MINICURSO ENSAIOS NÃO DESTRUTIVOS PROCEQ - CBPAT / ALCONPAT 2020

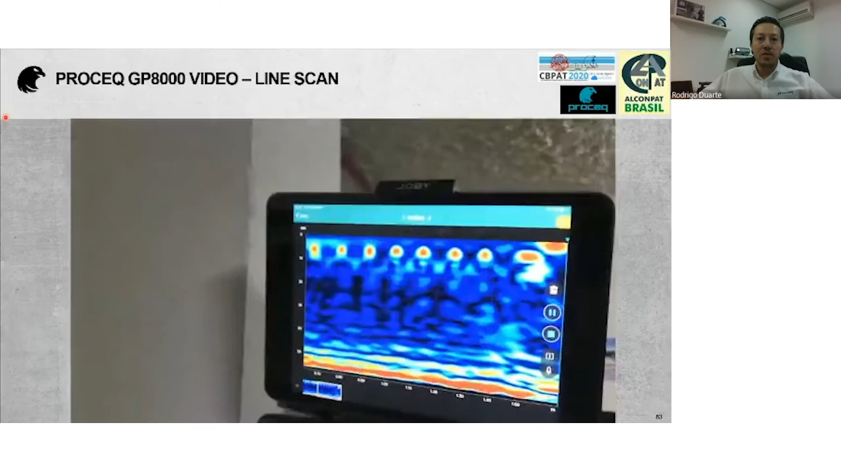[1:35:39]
Então, nesse caso, a distância percorrida, em torno de 1,60 m, o o posicionamento das armaduras, o cobrimento e aqui a espessura da estrutura. Fazendo o ajuste do ganho, eu consigo verificar as armaduras da segunda camada. Então, faço por partes.
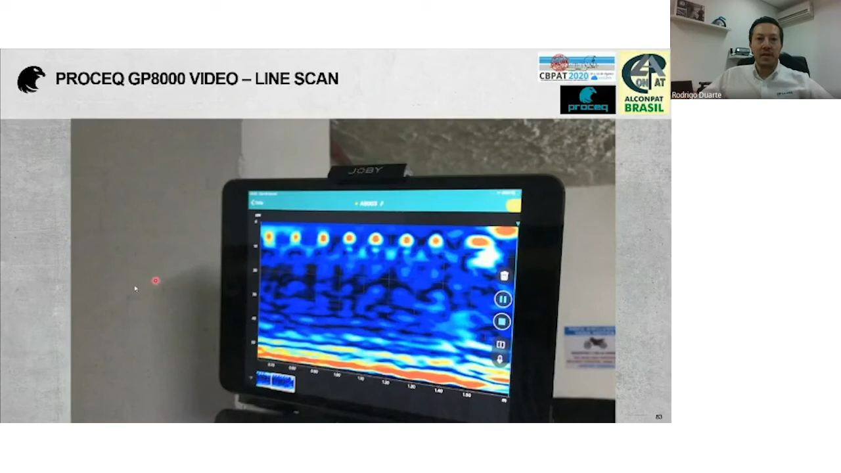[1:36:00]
Esse é o modo básico do equipamento, que nós chamamos de Lean Scan.
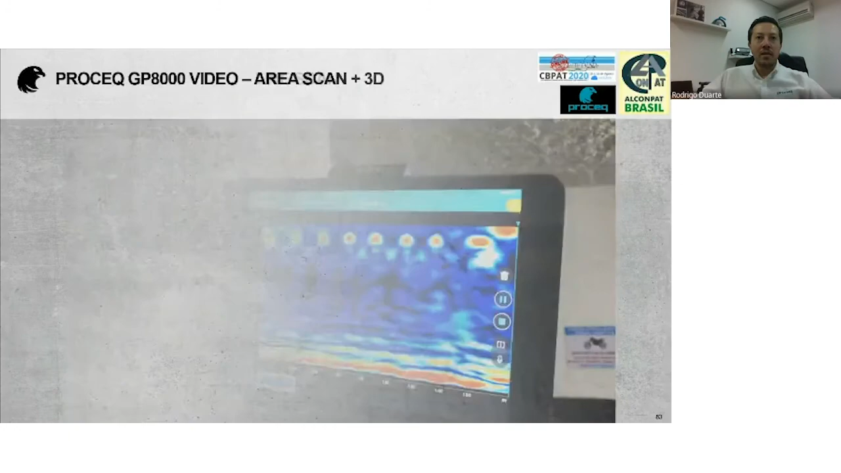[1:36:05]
E aqui no modo Area Scan, eu já tenho uma varredura da área.
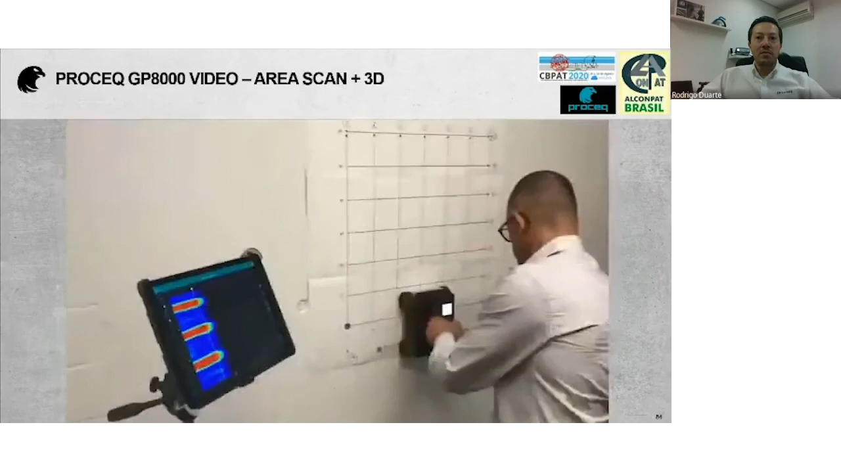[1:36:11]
Eu gero um plano 2D ali, no caso,
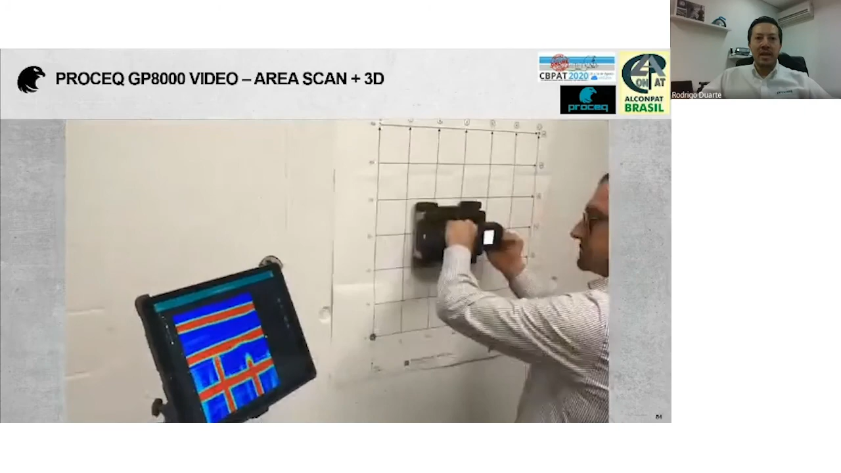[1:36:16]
nesse grid de 60 por 60, e eu tenho no 2D o posicionamento das barras,
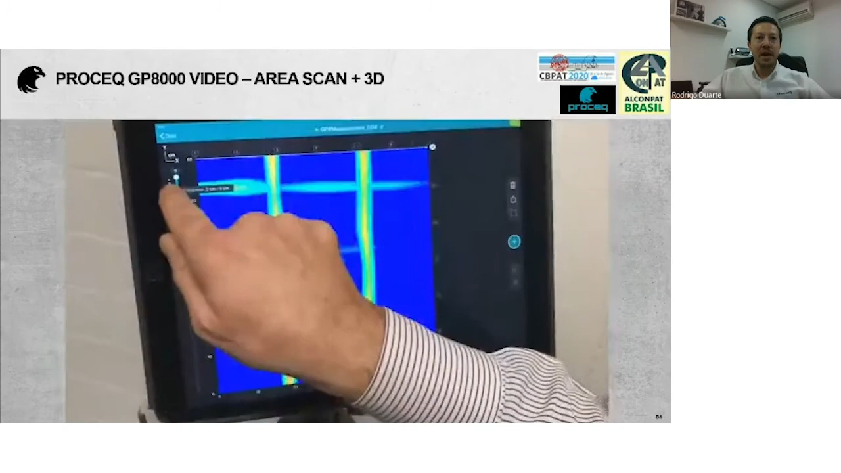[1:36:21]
e eu consigo ver também, fatiando a minha estrutura, a primeira camada de barras, a segunda camada de barras, em tempo real,
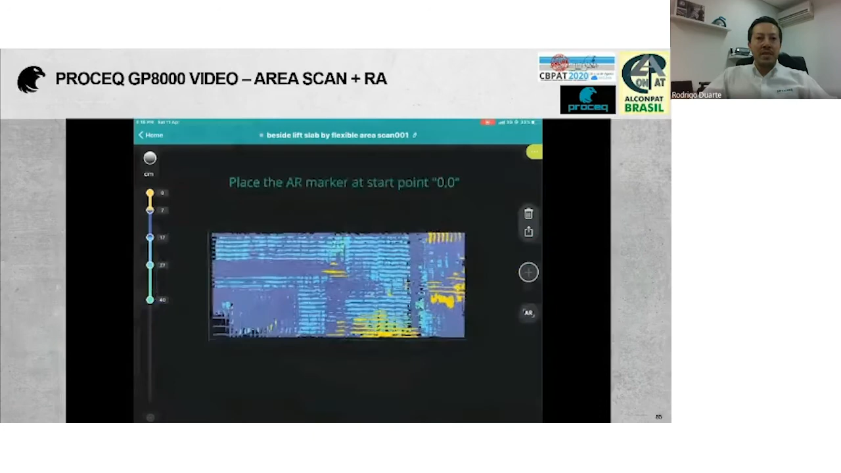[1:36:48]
Nesse caso, foi feita uma varredura enorme, aí, né?
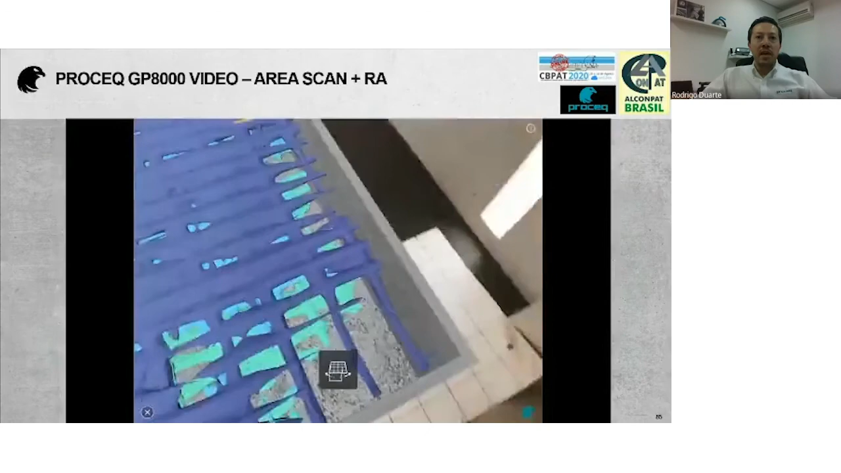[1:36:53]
Provavelmente 6 metros por 2. E nessa varredura, nós temos aí todo o posicionamento aí dessa malha.
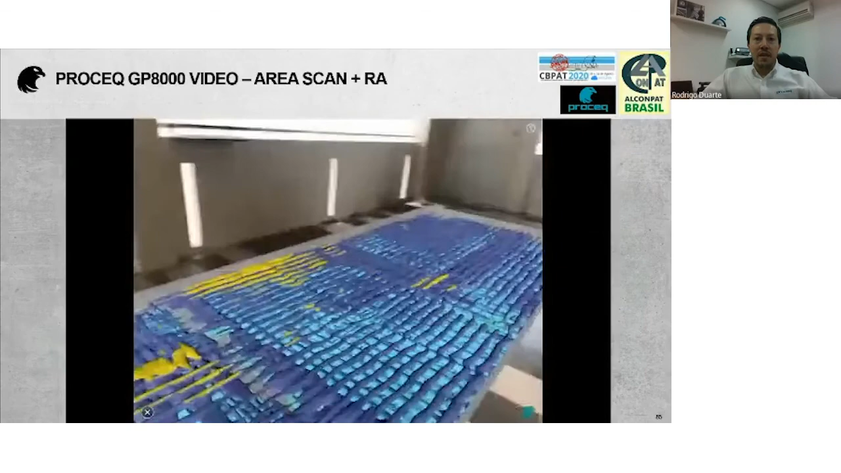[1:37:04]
Essa relação de área mapeada depende, na verdade,
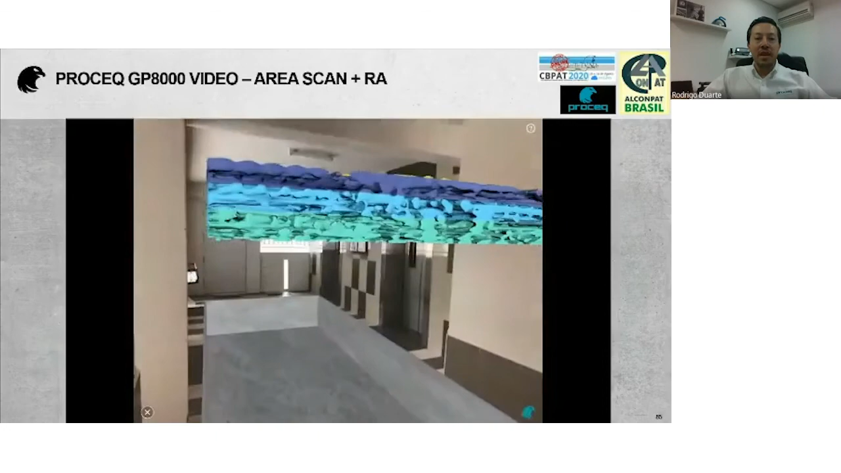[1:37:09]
da capacidade de memória e de processamento do seu iPad. E é feita a projeção com a realidade aumentada.
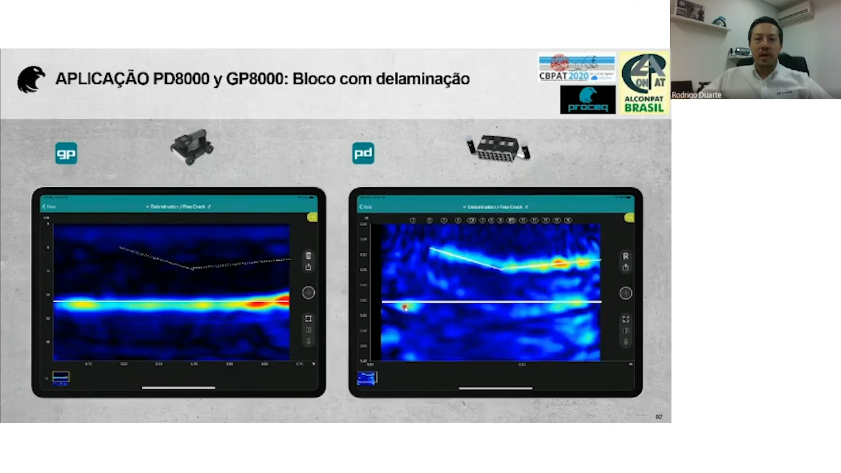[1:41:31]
Já no caso do ultrassom, eu tenho claramente essa delaminação apresentada na tela do equipamento e a indicação aqui, fora da delaminação, da espessura da estrutura. Nesse outro exemplo, nós temos aqui essa área com vários furos, recortes, para mostrar a eficiência de cada equipamento. No caso do GPR, eu tenho uma indicação dessas falhas e eu não tenho aqui a relação da espessura da estrutura, não tenho essa altura aqui definida na tela do equipamento.